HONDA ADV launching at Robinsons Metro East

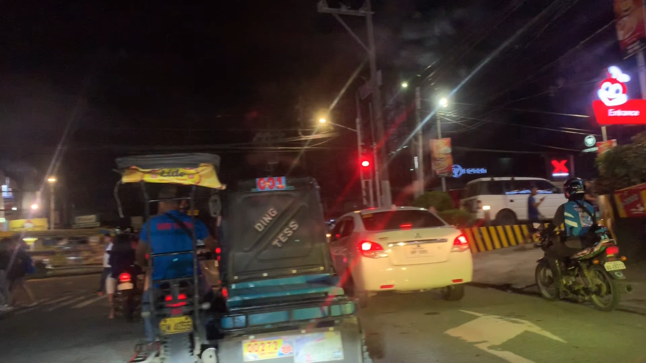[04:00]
Kami nakalabas guys, so ito yung Jollibee McDo, ayan yung ano ng Valley Golf,